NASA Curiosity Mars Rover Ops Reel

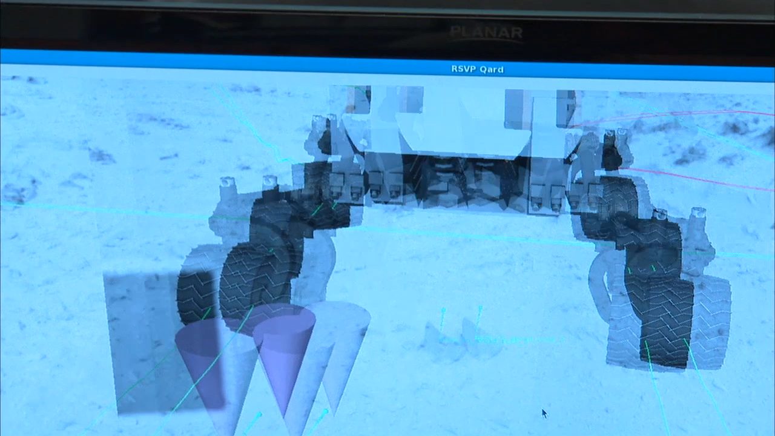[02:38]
So there's these two rocks that are... So one... Yeah, those rocks are on the surface, both of those, right?
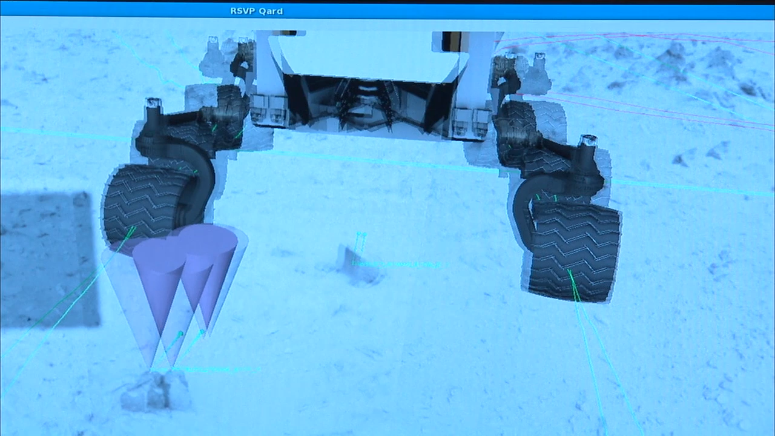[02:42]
This guy makes me more nervous than this guy.
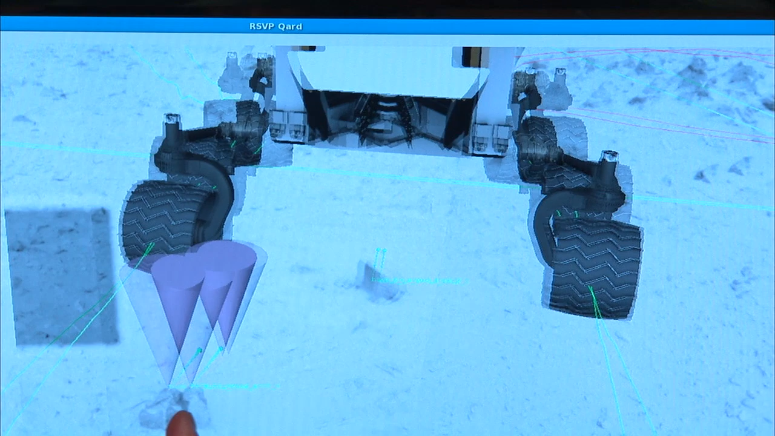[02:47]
And this face of this guy. So I think if this... The probability of hitting the inside face now is completely...
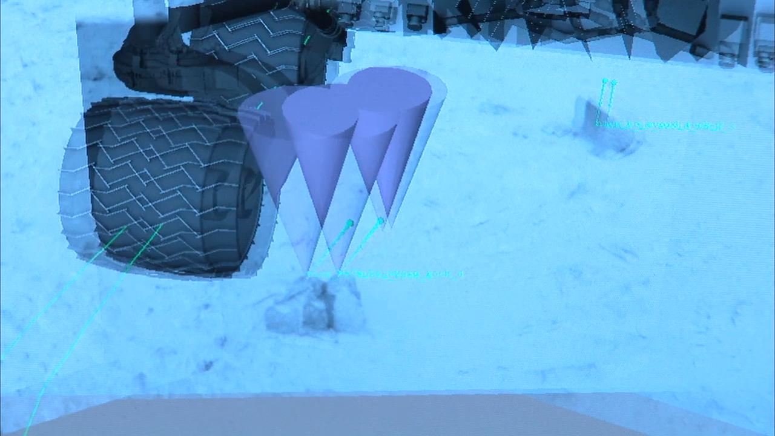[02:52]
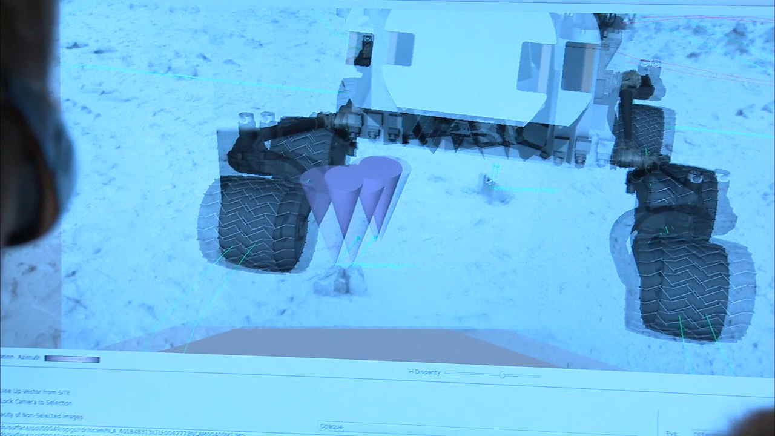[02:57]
You know, I'm most nervous about this one, so I'm going to split the difference and put him right down the middle of our drive path.
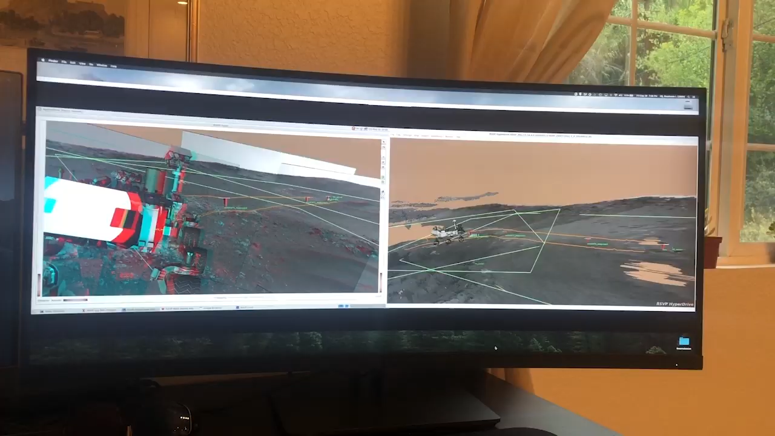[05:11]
To plan our rover's activities, we use images that were taken by the rover with the left and right eye camera to build 3D terrain models.
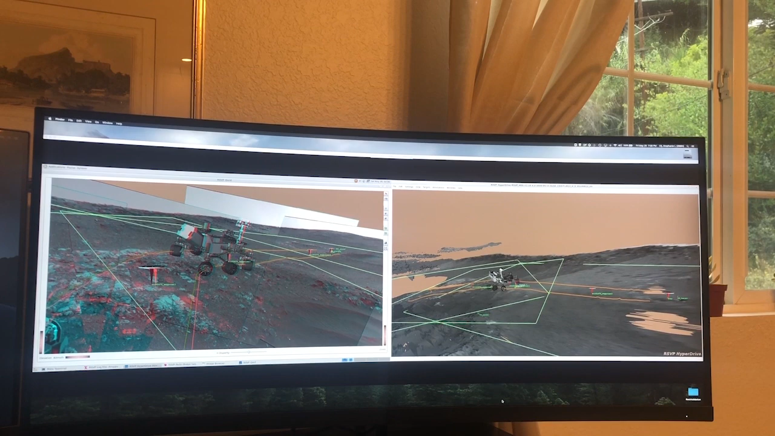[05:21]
And with our red and blue anaglyph glasses, we can see the terrain in 3D like the rover would see it.
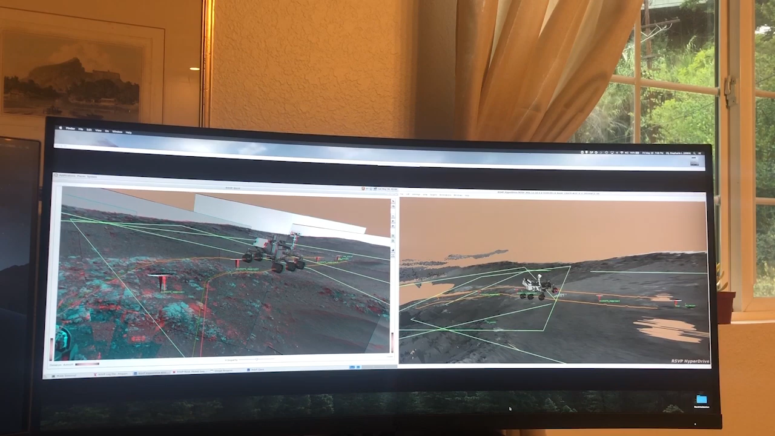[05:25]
To do operations remotely, we wear two headsets.